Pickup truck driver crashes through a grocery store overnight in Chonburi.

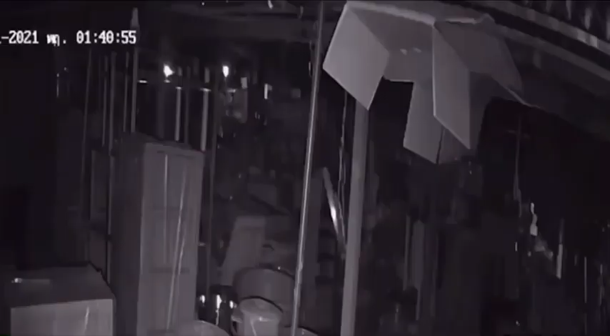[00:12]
A local grocery store has been damaged after a pickup truck driver crashed into the business and nearly ran into the owner's bedroom in the middle of the night in the Borthong district.